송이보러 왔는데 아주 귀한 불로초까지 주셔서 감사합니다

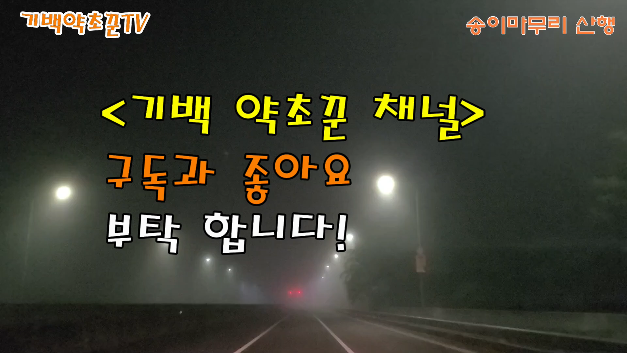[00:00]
예 오늘도 산행을 가기 위해서 이렇게 나왔는데 안개가 너무 많이 꼈습니다 오늘은 날씨가 매우 낮에는 더울 것 같습니다 조심해서 가도록 하겠습니다